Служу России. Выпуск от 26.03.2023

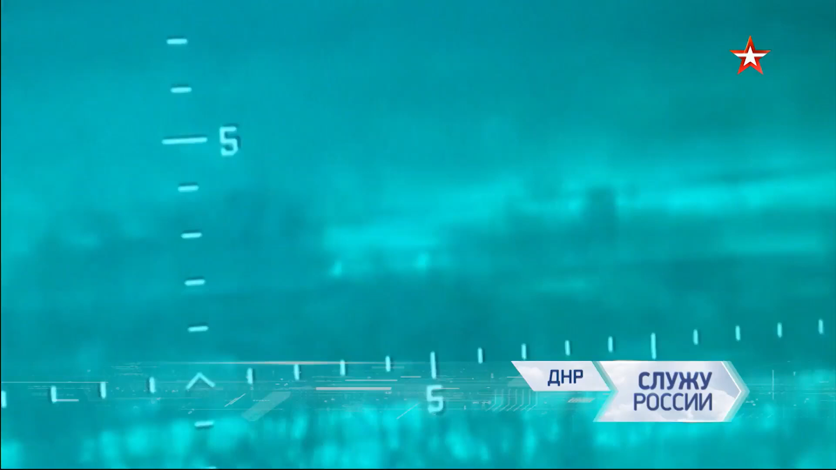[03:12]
Эта пехота противника перебежками уходит в укрытие. Их настигает противотанковая управляемая ракета.
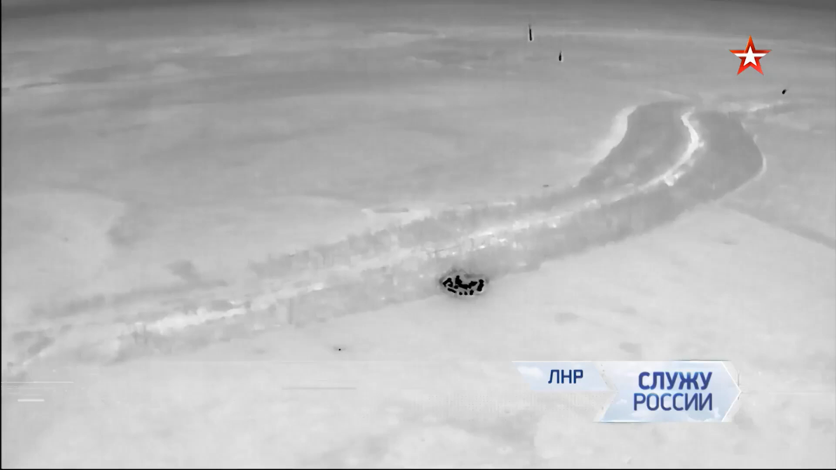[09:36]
Причем спасаться от таких осадков у боевиков не получается даже ночью, когда работа расчета усложняется кратно.